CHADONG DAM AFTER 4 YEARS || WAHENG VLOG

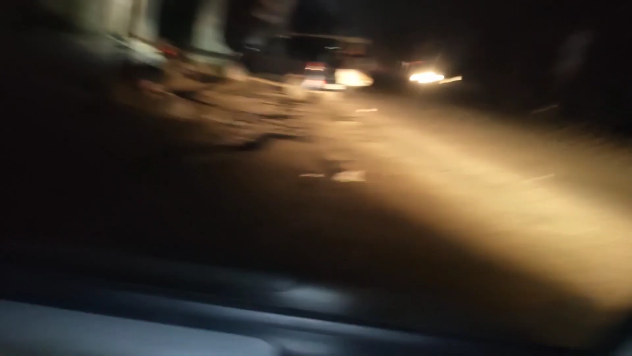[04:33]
तो बहुत रात हो चुका है, जैसे कि शॉप वगैरह सब बंद हो चुका है.